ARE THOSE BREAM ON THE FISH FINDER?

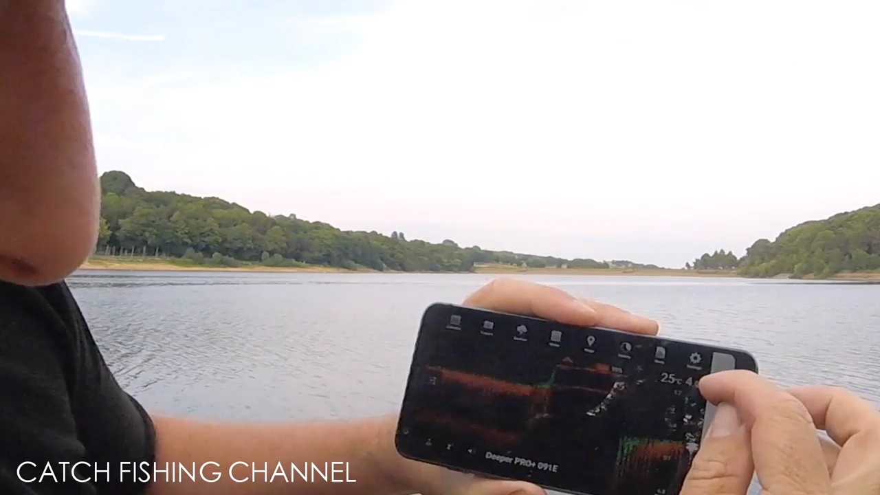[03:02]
quite flat bottom there that's just four meters there we're not moving it
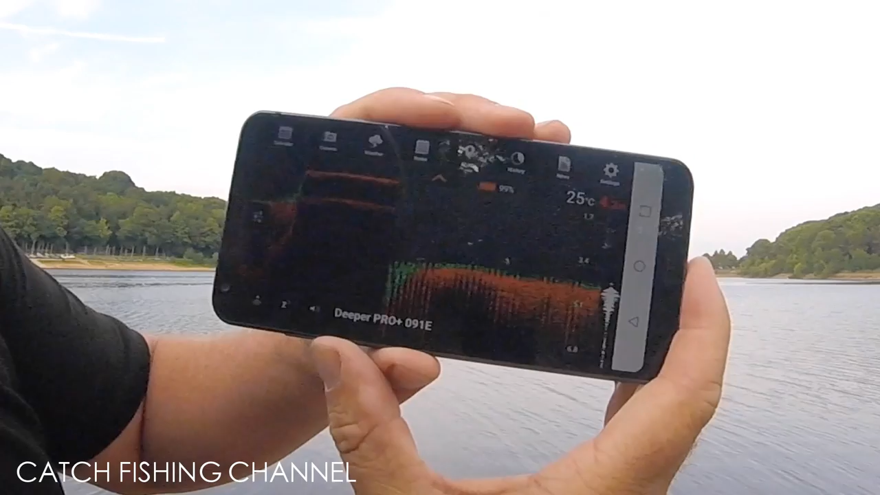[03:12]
On screen: water 25°C
there's nothing there at the minute try dragging it back and you can see this it starts to come up the slope see how it's getting shallower and shallower
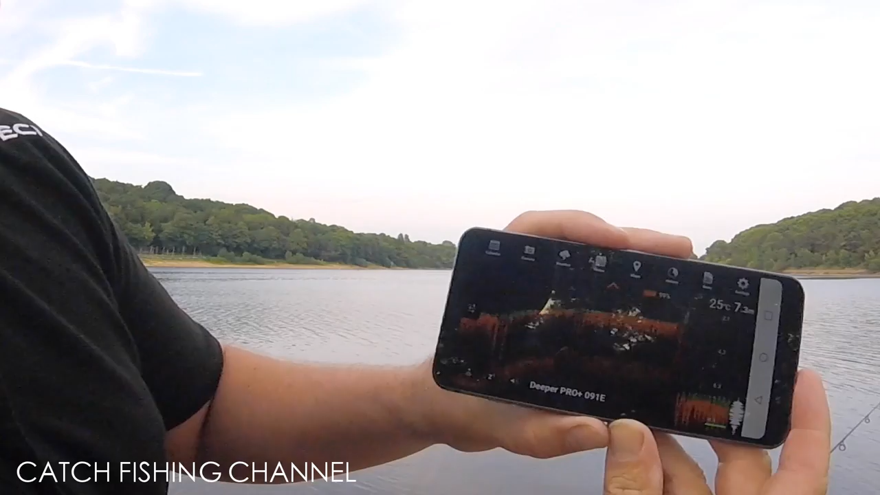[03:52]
On screen: water 25°C
plot straightaway look that's gone to seven meters now seven meters deep ah look two fish
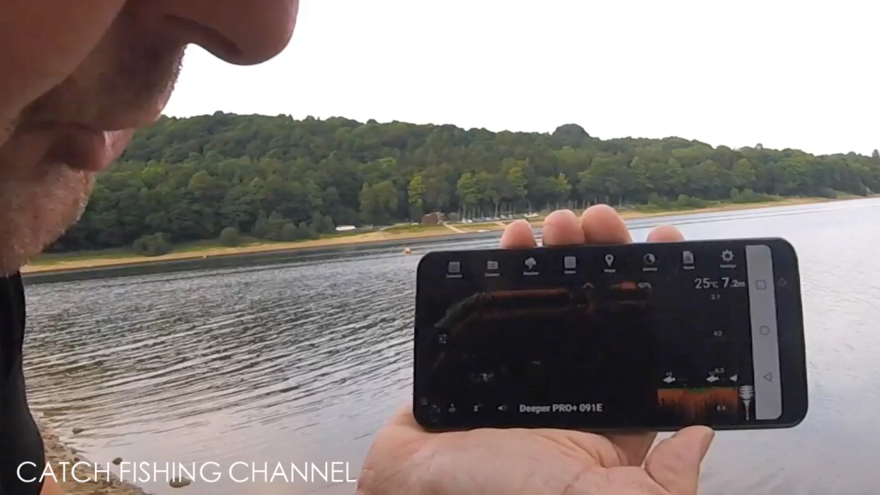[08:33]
On screen: depth 7.2 m, water 25°C
that's in seven point two meters fished closer to the bottom six and a half meters down just
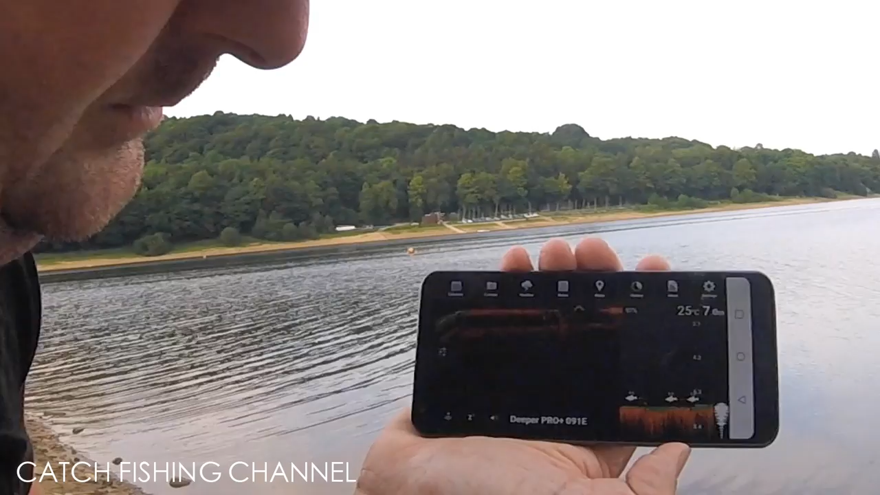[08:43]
really not back towards me really slowly searching
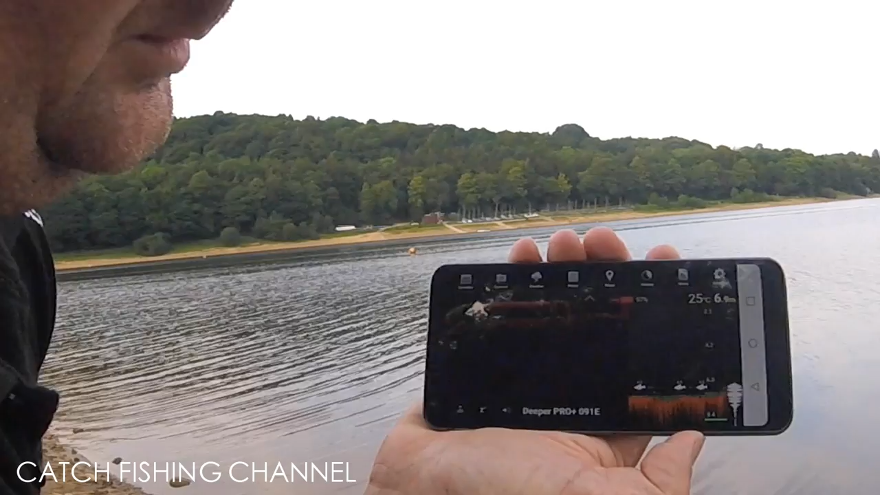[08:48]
On screen: water 25°C
the bottom I think we'll see start to shower pretty sharpish
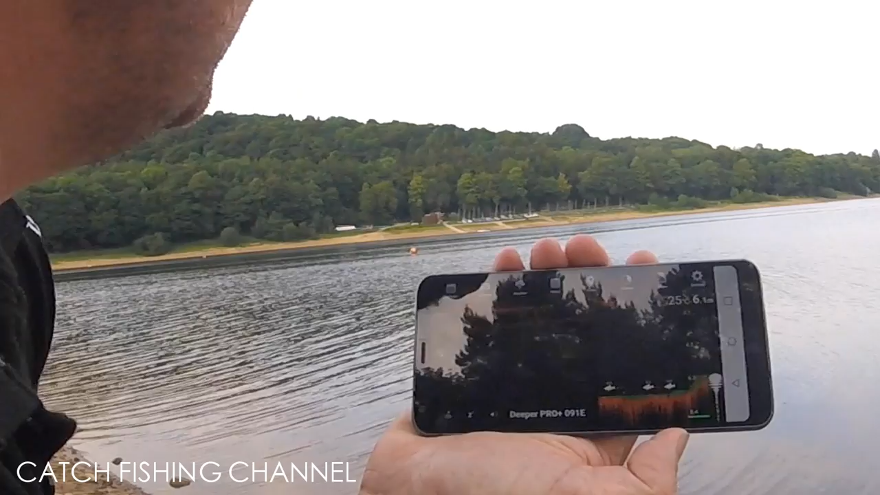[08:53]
from where it is now yeah
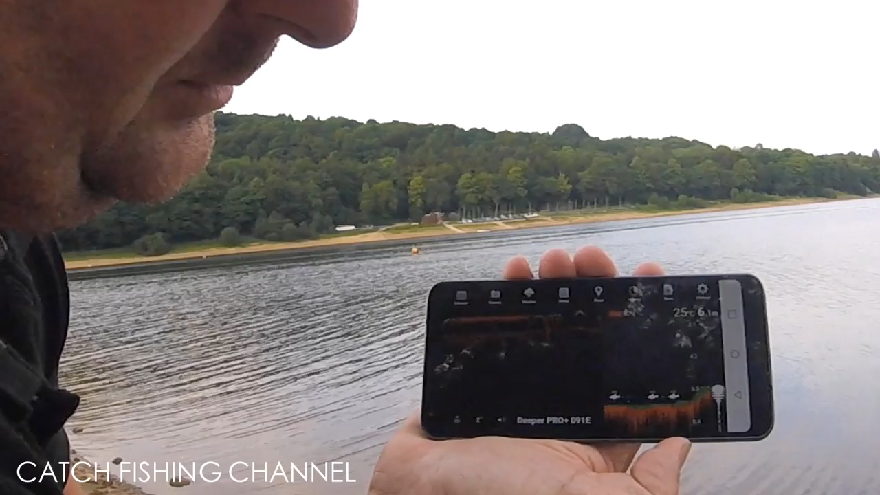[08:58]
you can see now it's coming up that sharp ledge now interesting
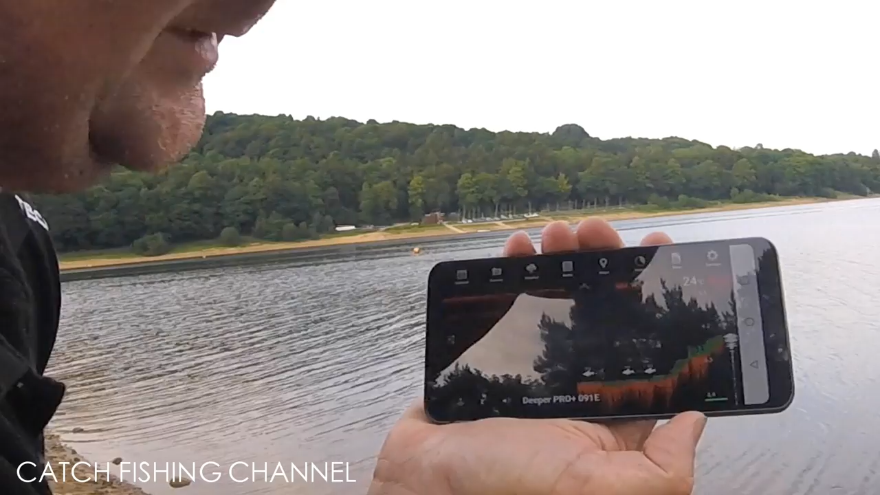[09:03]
out interest now the fish at the bottom of that slope so
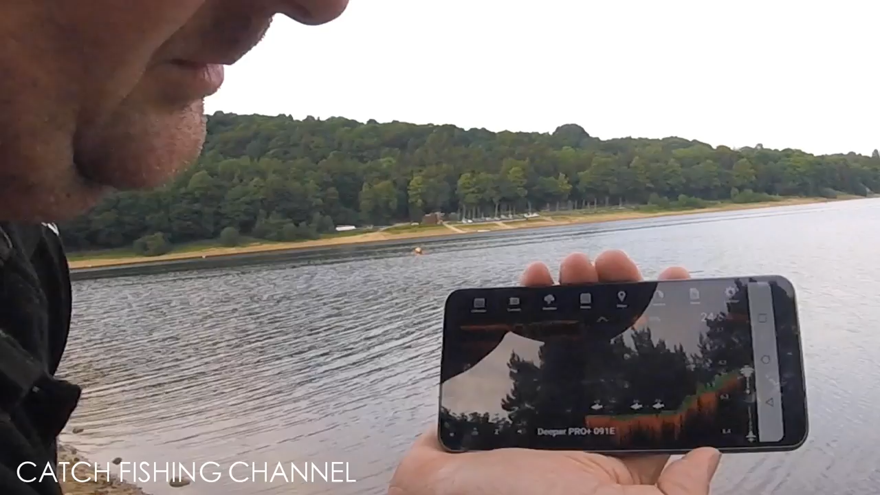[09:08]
as you get all that slope up to four meters no fish at all there